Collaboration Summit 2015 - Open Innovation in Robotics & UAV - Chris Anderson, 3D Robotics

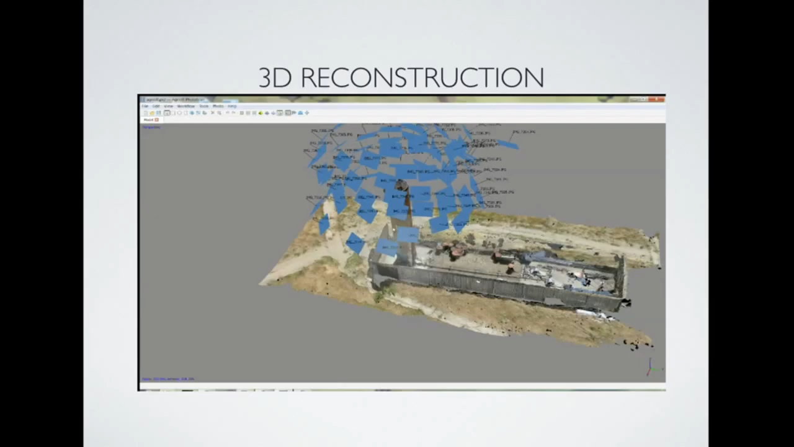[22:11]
I'm running slightly out of time, but I just want to show you a little bit what you can do with a, with a drone.
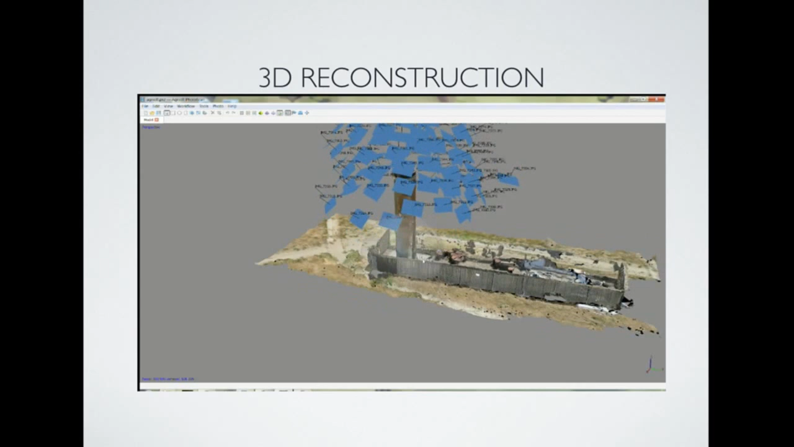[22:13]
This is just an example of how you take pictures around a, um,
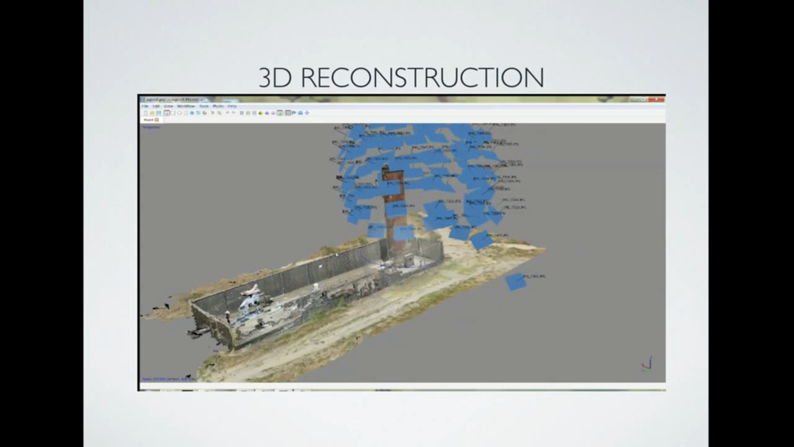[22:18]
of any space and then you can turn those pictures into a 3D model, um, by using cloud, um, cloud, uh, services.
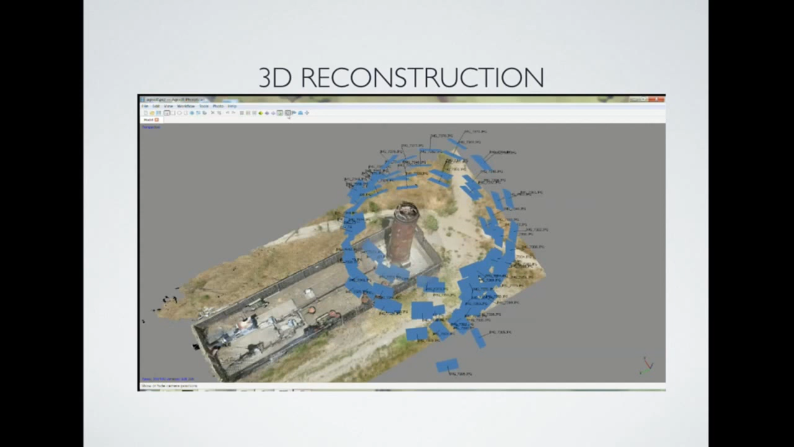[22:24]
Um, that's, this is just a GoPro.
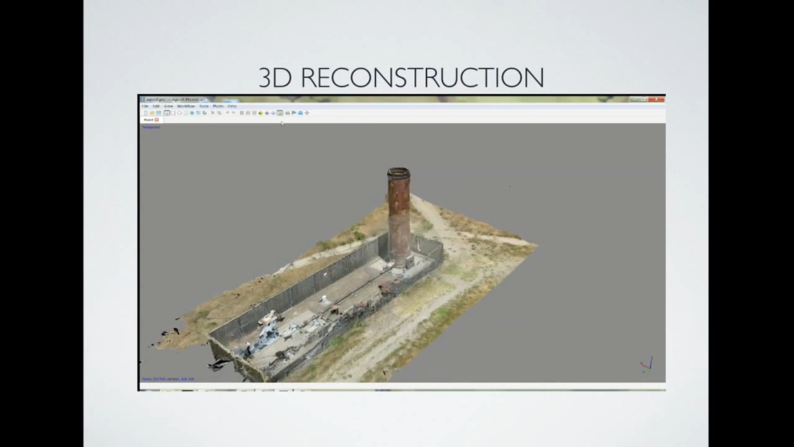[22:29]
Um, and yet, and this is 3D scanning, but it would be impossible to do on the ground and impossible to do with a manned aircraft and impossible to do from a satellite,
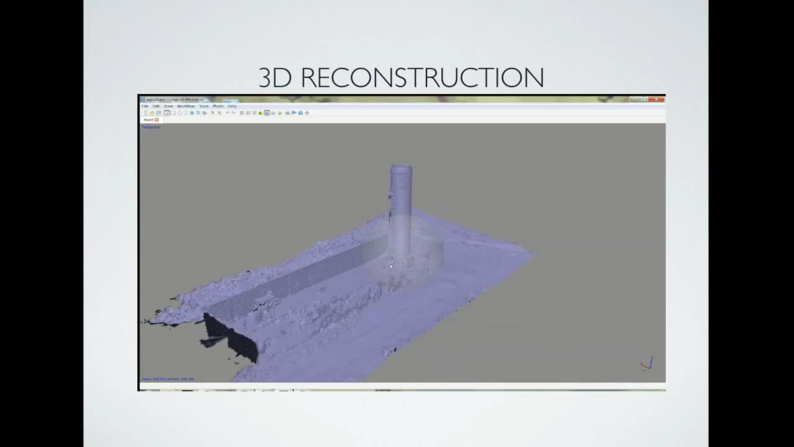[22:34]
but it's super easy to do with a drone.